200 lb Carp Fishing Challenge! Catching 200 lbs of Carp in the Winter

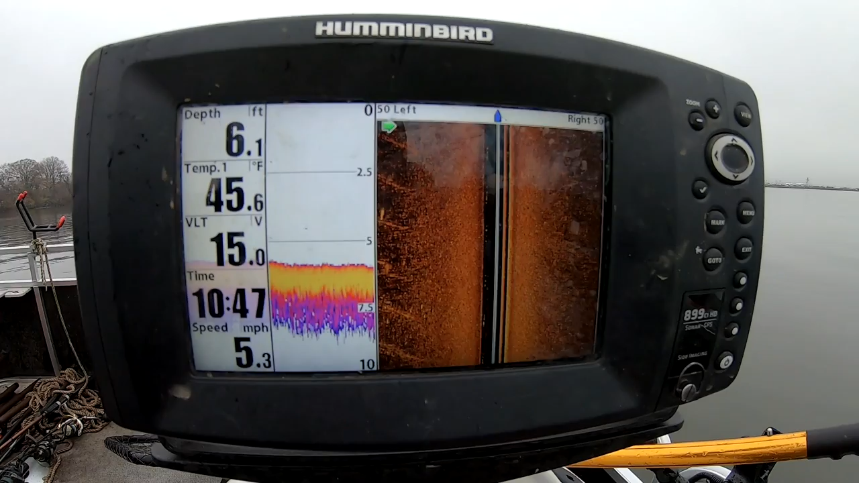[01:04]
On screen: depth 6.1 ft, water 45.6°F, speed 5.3 mph
Water temperature is very cold. It's 45 degrees. Lots of freezing rain dumped into the water. All right, guys, I've been getting a lot of questions about how to locate fish in the wintertime.
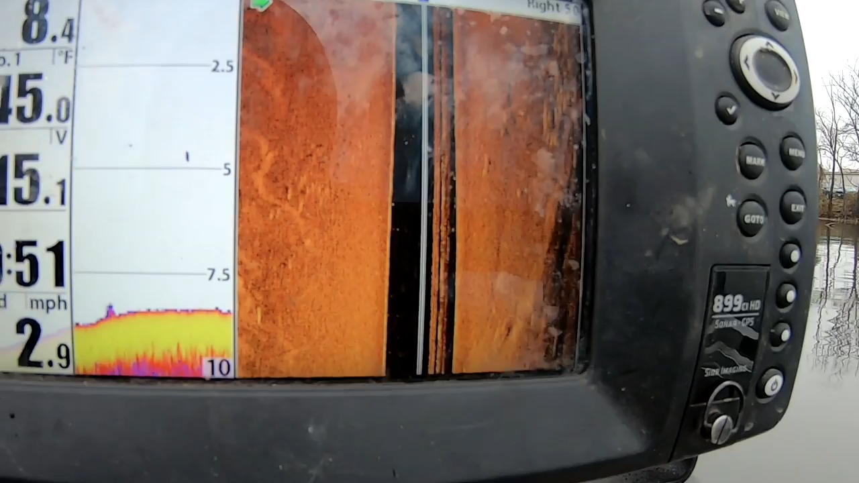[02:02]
So right here, there's a big pod of fish already.
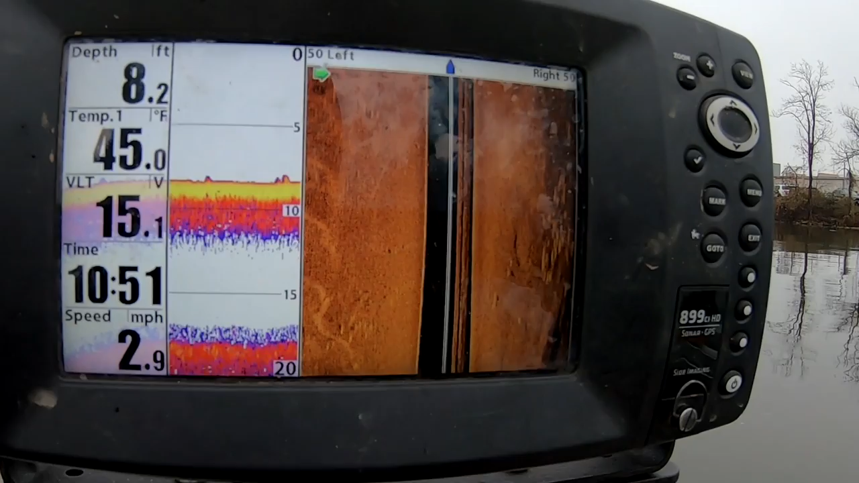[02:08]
On screen: depth 8.2 ft, water 45.0°F, speed 2.9 mph
There's a smaller fish, and you can tell with the side imaging sonar, you can tell it's a fish because it's got shadows.
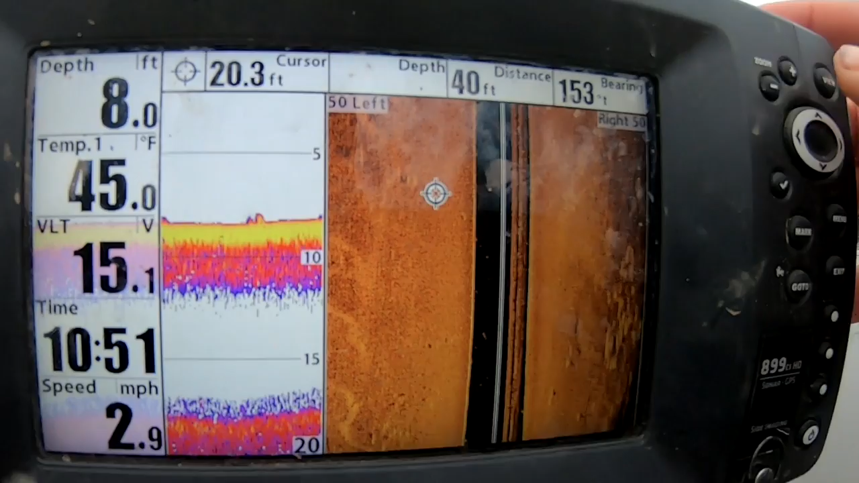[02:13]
On screen: water 45.0°F, speed 2.9 mph
See, they're kind of these long, bright things with little dark spots, little shadows.
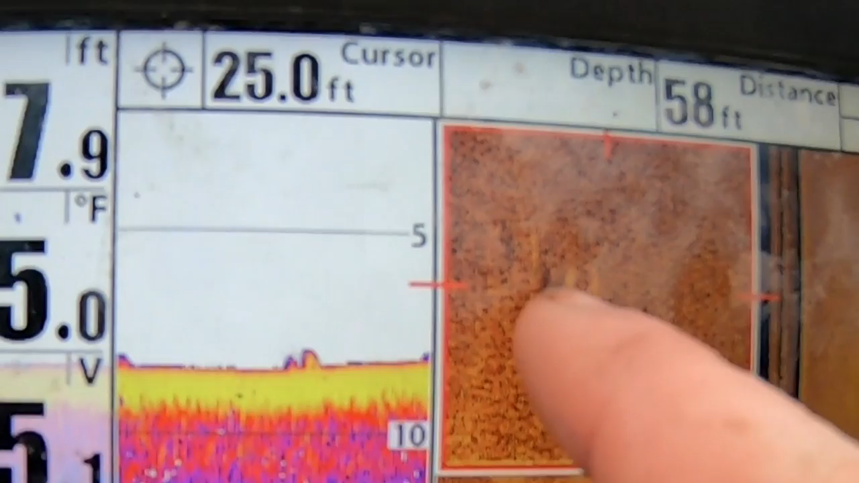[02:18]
Oh, a nice big group right there.
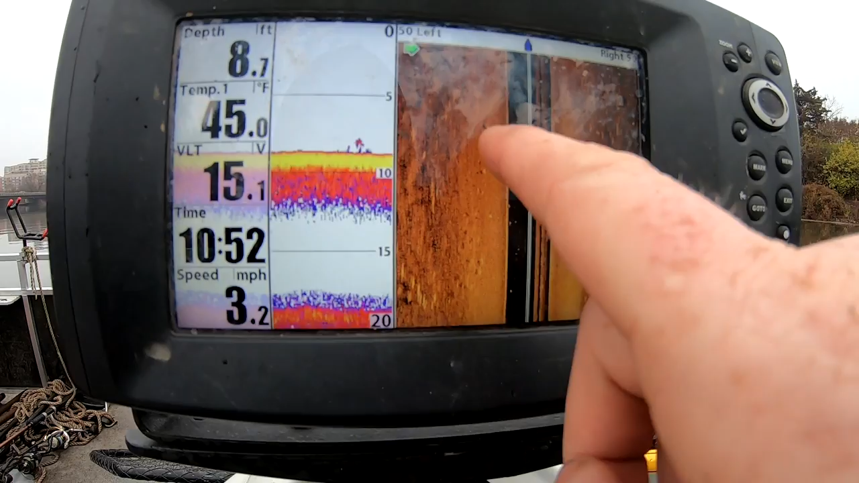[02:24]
On screen: depth 8.7 ft, water 45.0°F, speed 3.2 mph
Those ones are feeding because they're not facing directly upstream. They're kind of at an angle.
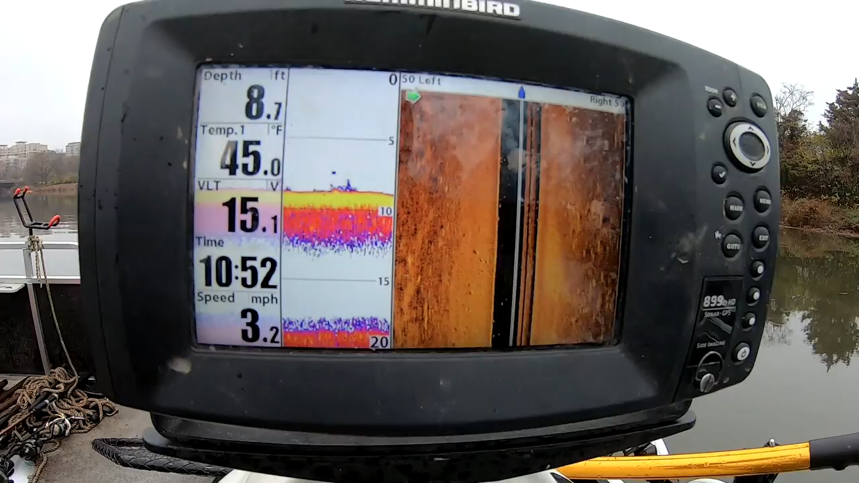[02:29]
On screen: depth 8.7 ft, water 45.0°F, speed 3.2 mph
That means they're moving around. They could be running from the boat or they could be feeding. That might be some on the bottom right there.
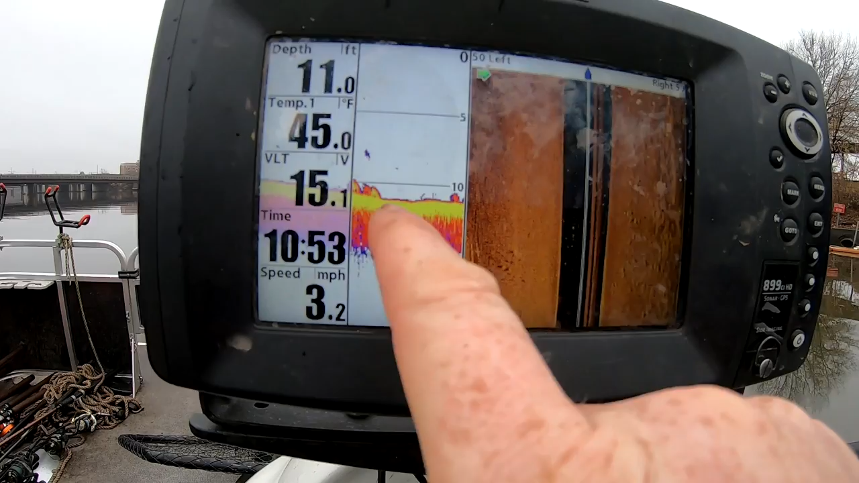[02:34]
On screen: depth 11.0 ft, water 45.0°F, speed 3.2 mph
We're kind of losing depth, losing fish, not seeing very many.
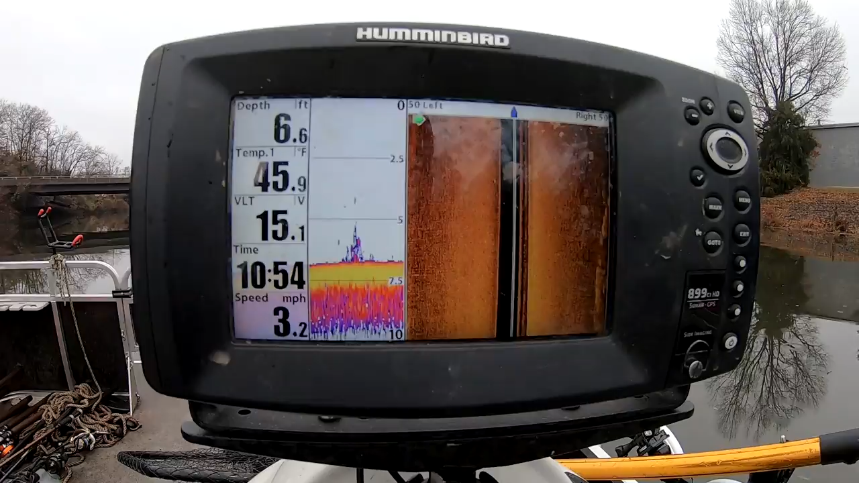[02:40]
On screen: depth 6.6 ft, water 45.9°F, speed 3.2 mph
Let's turn around and go back. The general rule of thumb is that for every one fish you see on the sonar, there's like 5 or 10 that you don't see.